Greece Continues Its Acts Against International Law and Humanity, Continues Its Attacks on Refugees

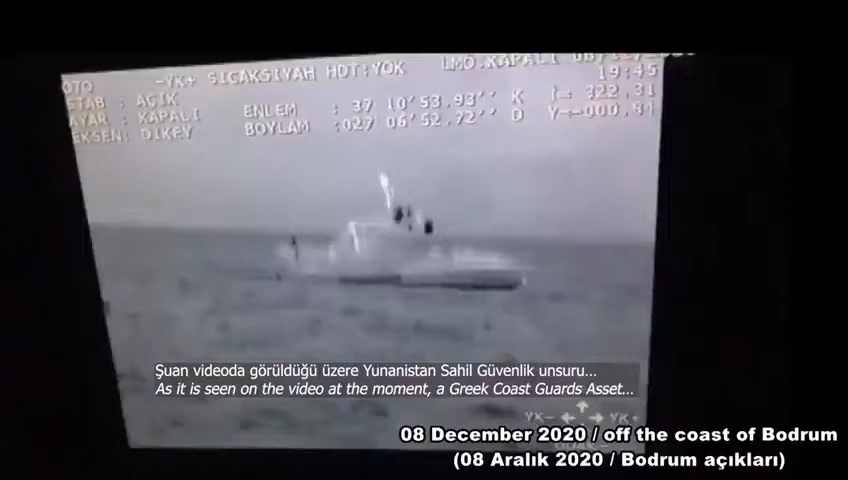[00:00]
Videoda görüldüğü üzere Yunanistan SG unsuru bölgede
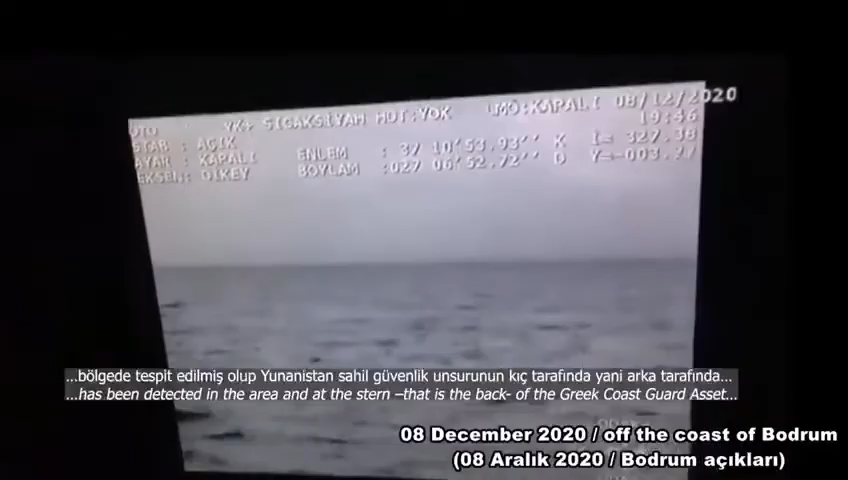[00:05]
tespit edilmiş olup Yunanistan SG unsurunun kıç tarafında
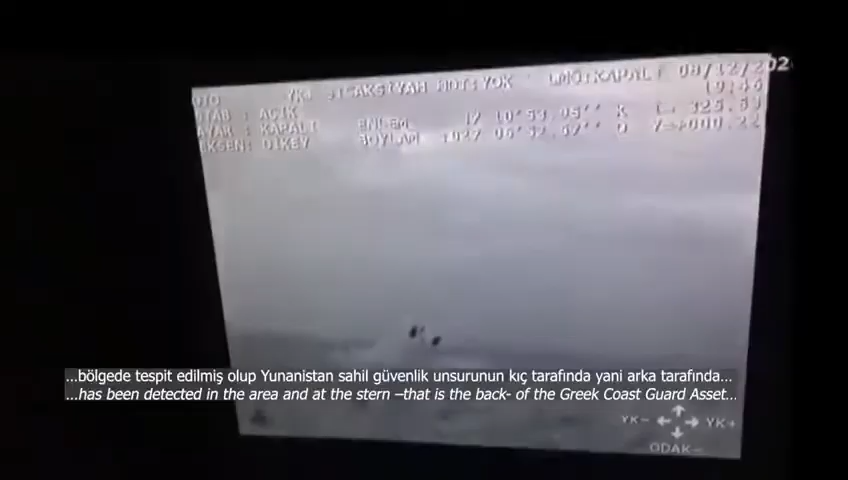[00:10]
yani arka tarafında 2 adet can salı içerisinde düzensiz göçmen olduğu görülmekte.